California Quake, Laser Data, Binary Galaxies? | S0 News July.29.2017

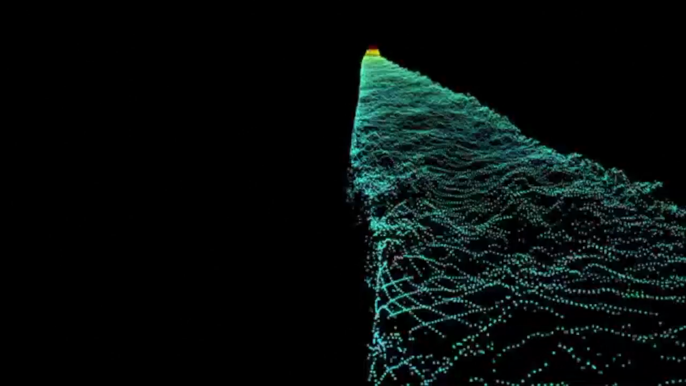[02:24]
once in 1998 with the preliminary altimeter data and again with the lasers in 2013.
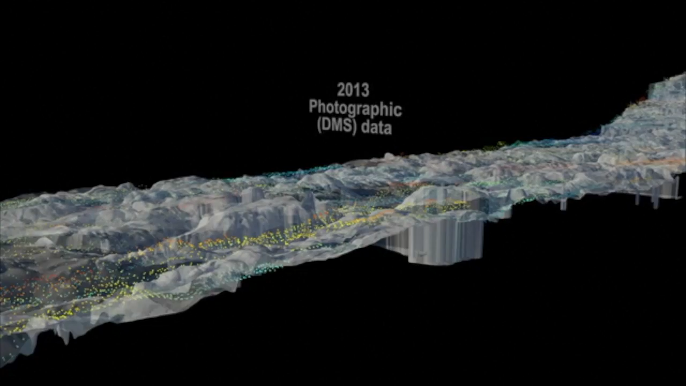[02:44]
One day the ground could be 50 feet lower than where you were standing yesterday.
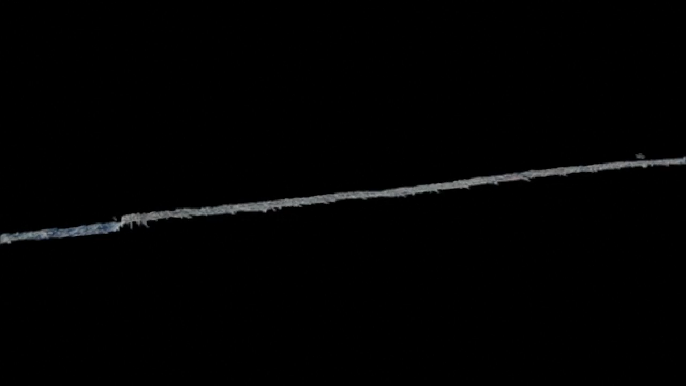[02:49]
Except what we're looking at here isn't a sinkhole, it's just the caving of a major ice front.
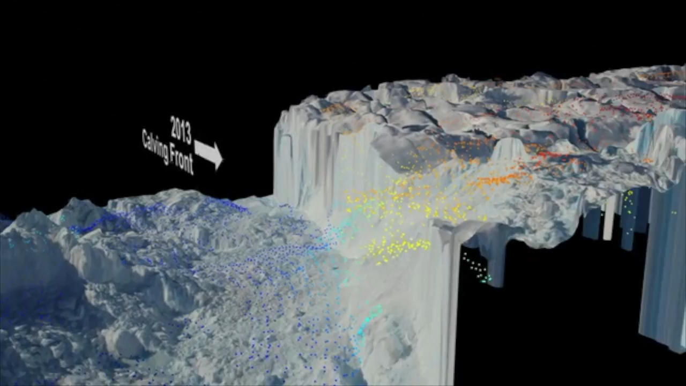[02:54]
At the end of these sequences they overlay the camera views that took while gathering the altimeter data,
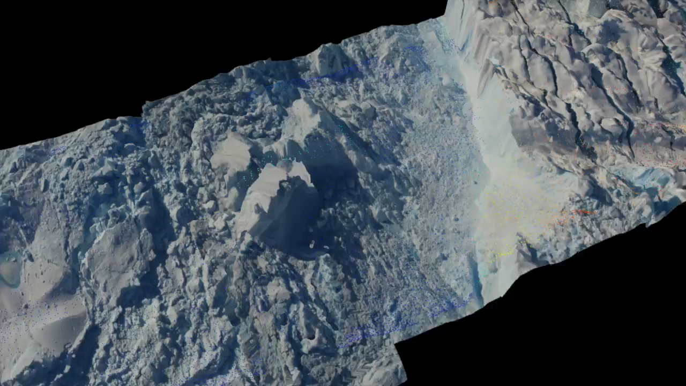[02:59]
and this really helps put into perspective exactly how much might be inferred from just the raw data points without the visual image.